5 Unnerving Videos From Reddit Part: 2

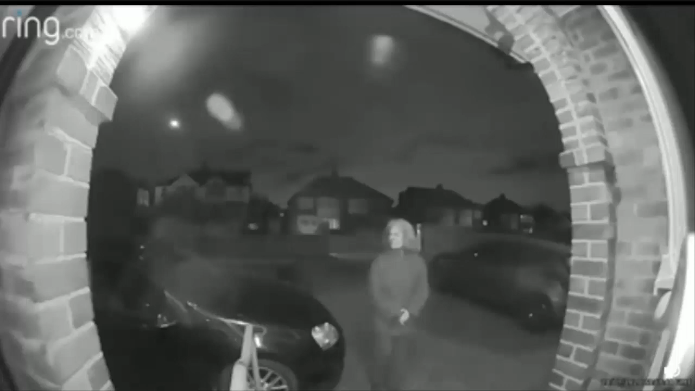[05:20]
I didn't even read, like, the actual caption. It just says nightmares above it by another Redditor post. But it's just weird that somebody would come at such a late hour with a knife and no mask, and it's just an old woman.
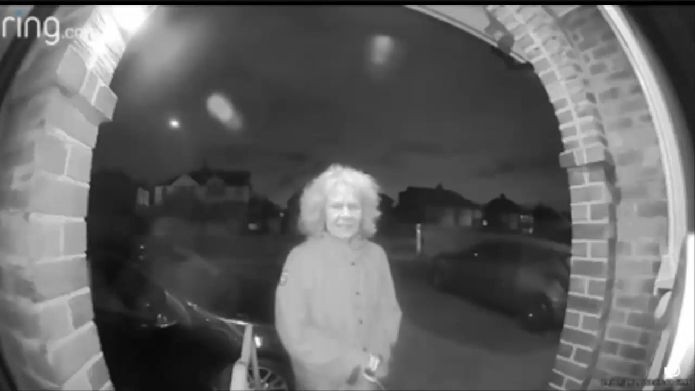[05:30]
Now, if anyone recognizes this woman or knows anything about her, if she's not already caught, I would recommend that you report her to the police, or whether this video is, like, fake, you know, just comment that as well. But yeah, I'm very glad nobody got hurt and she didn't go through the door. But it looks like she got at that age to where she's about ready to, just do anything. Here's the video.